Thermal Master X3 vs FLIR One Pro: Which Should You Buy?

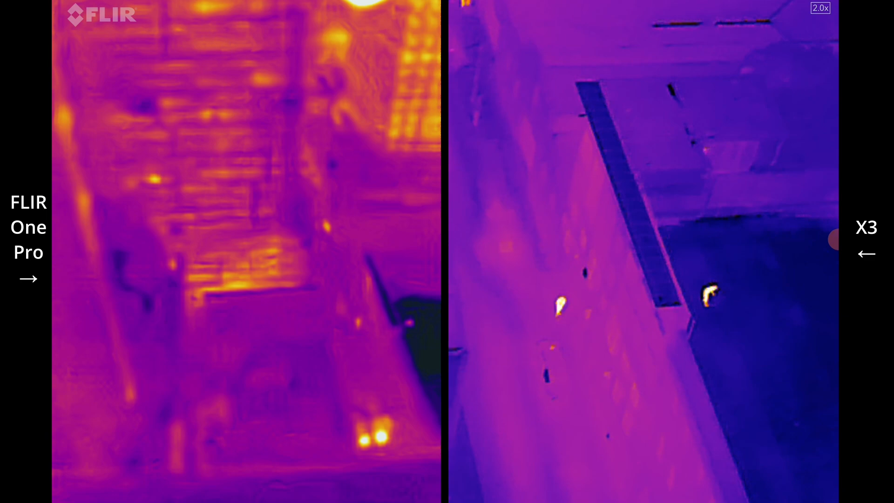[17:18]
Because everything's just kind of blurry on the Fleur.
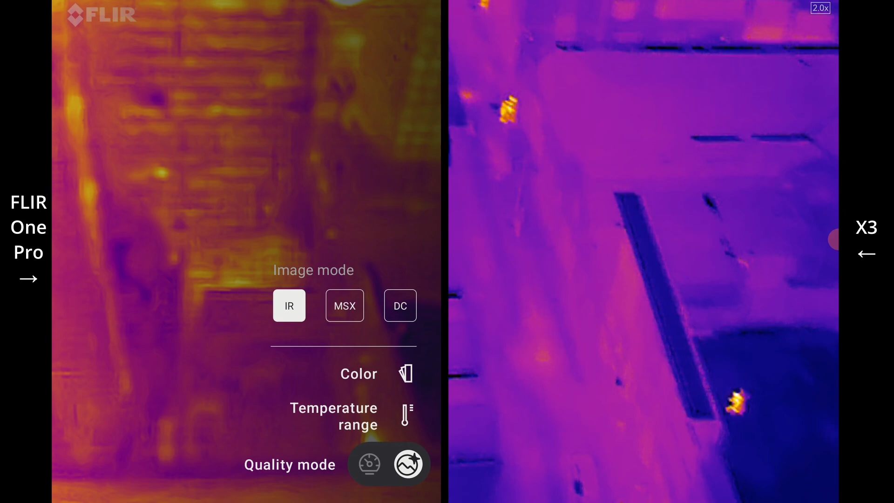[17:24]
Maybe I could turn on the MSX. It's the MSX. Get out of that.
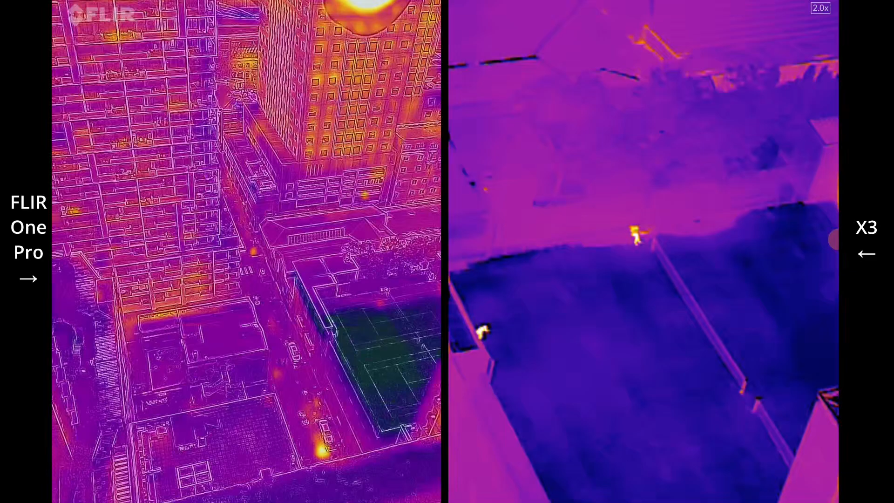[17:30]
Makes it look a little bit better, like it discerns the objects, but still is not able to kind of pick up like smaller targets.
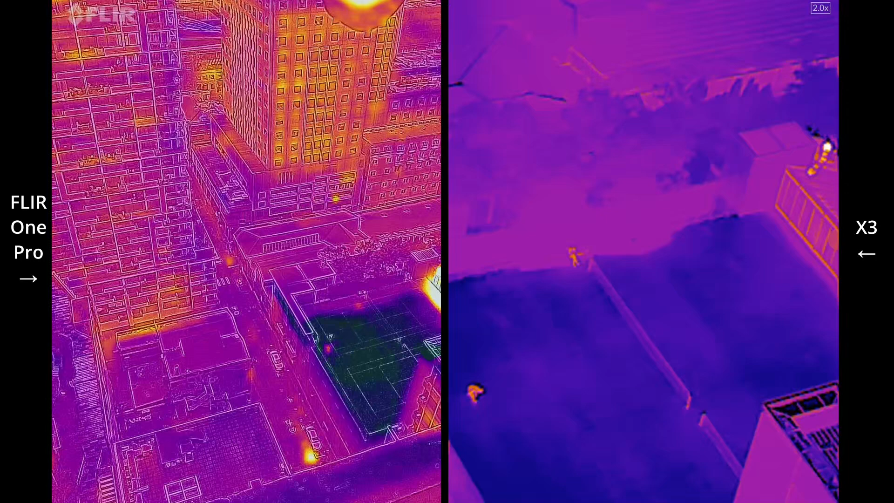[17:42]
Let's switch it just back to the infrared.
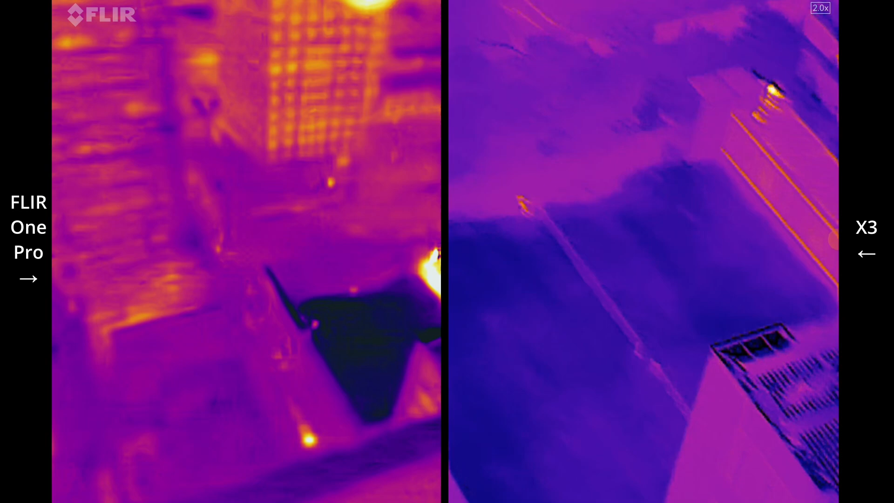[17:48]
If you had to just go by the infrared, it's really difficult to make out what's going on.
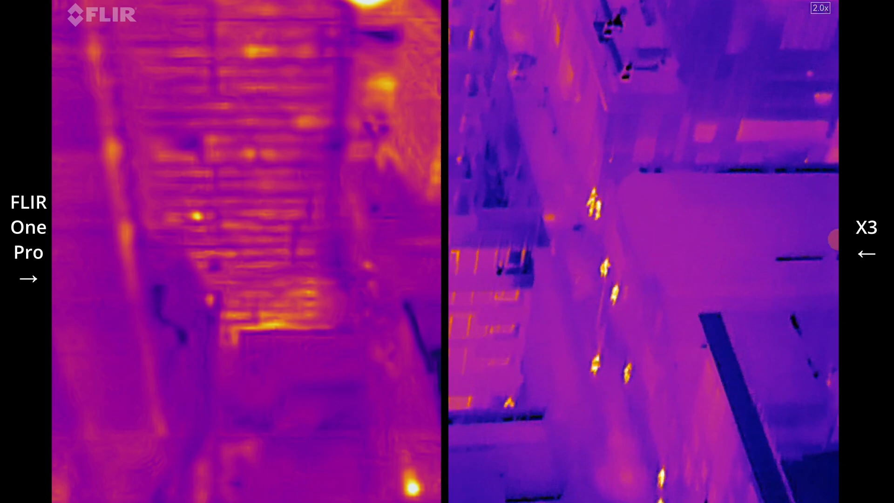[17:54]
Whereas with the X3, I mean, this is just insane.
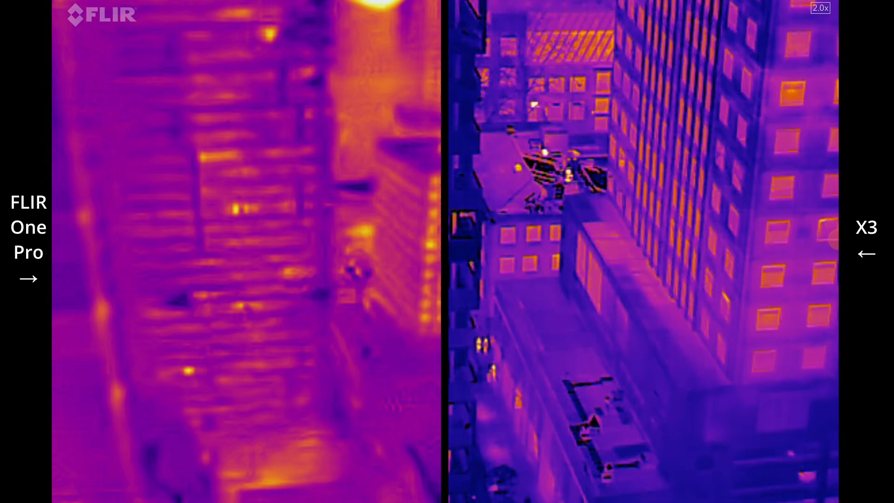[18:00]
It's a few blocks away, like those cars moving right in the distance there.
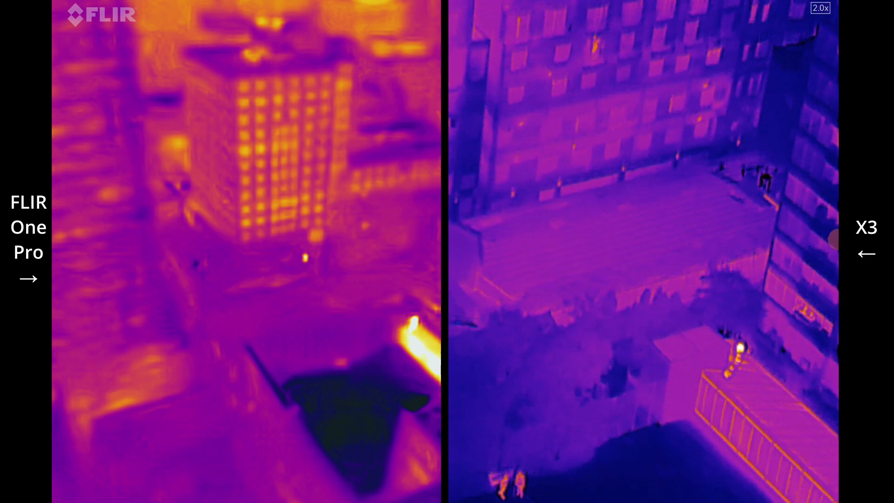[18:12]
You can even see like the cars themselves and what part the front of the car is kind of hotter.